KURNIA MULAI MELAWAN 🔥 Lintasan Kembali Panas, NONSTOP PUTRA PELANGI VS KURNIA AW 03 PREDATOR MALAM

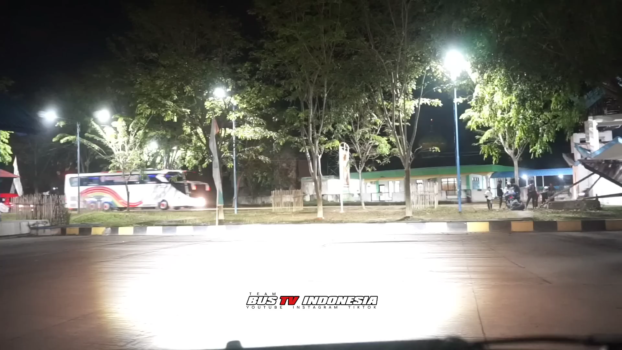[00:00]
ada Nostro Putra Pelangi nih. Di depannya ada JRG 1626, terus ada
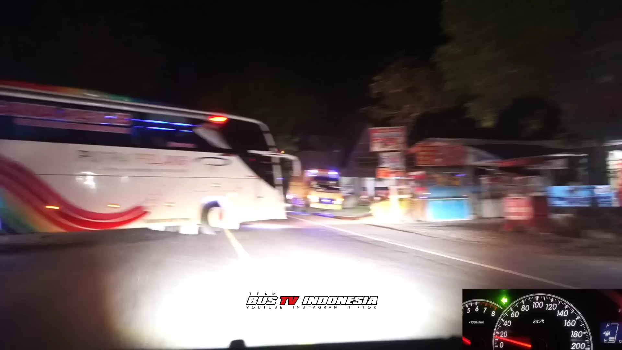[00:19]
Harapan Indah 2542, terus ada lagi Awi 03.
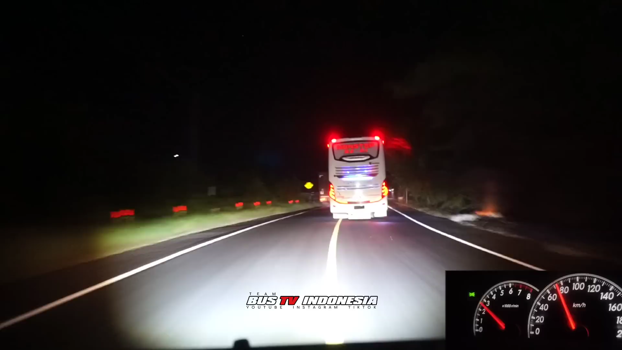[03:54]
Awi, karena jarak Awi tadi sekitar 4 menitan dia. Agak sedikit ini kita, sedikit sanksi emang kalau untuk dapat. Juga posisi udah memasuki wilayah Sungai Raya.
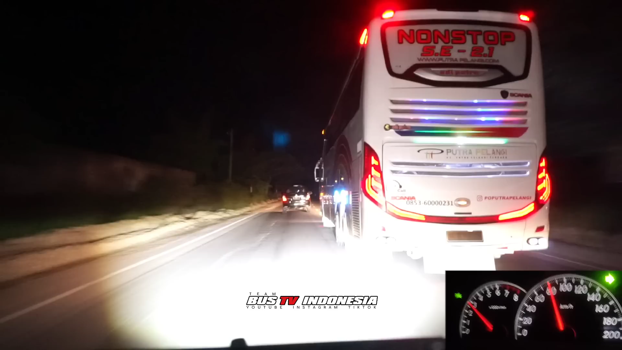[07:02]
Jaraknya di sini udah di aspal nih, baru di aspal. Dan di depan udah di aspal juga semua nih.
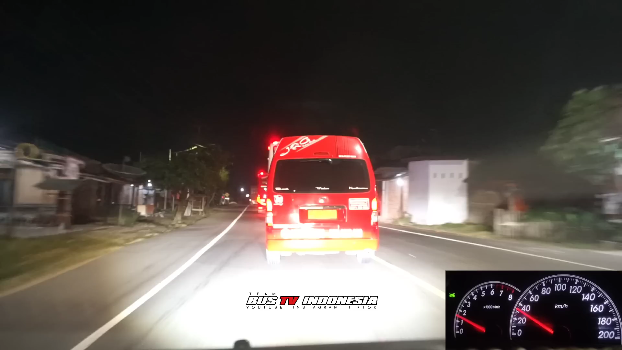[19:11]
Masuk tuh, overtake, GRG overtake. Padat di depan.
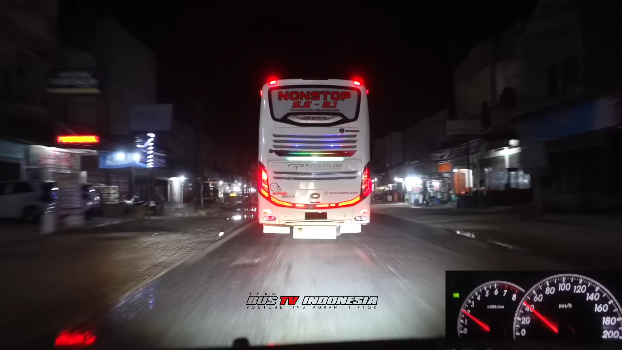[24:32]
Dapat JRG, ini Awi masih di depan. Berhenti lagi nggak nih?
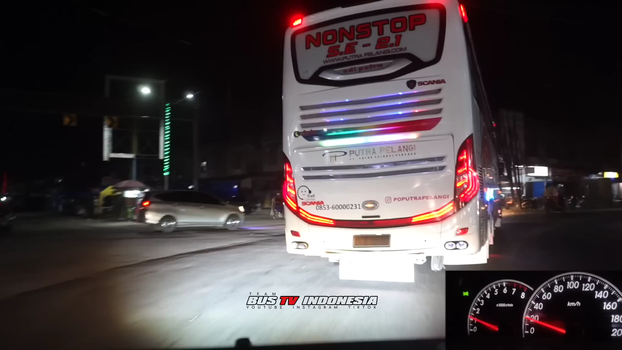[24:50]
Awi nggak berhenti. Putra Pelangi, Putra Pelangi nggak berhenti. Awi berhenti nggak ya? Awi berhenti nampaknya. Oh enggak.